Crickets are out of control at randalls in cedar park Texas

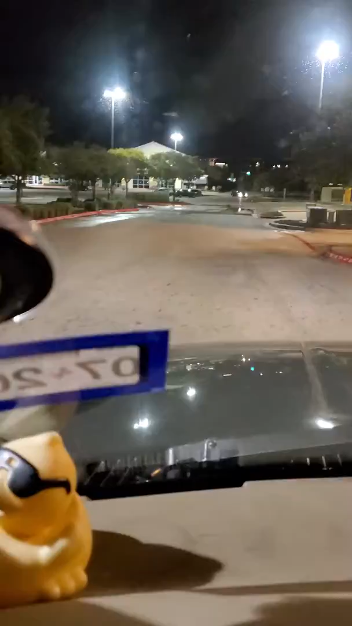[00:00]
They're literally, look at this, they're everywhere. They're huge. I know, and look at this, I pulled in here. Look at this, they're everywhere, they're like ants.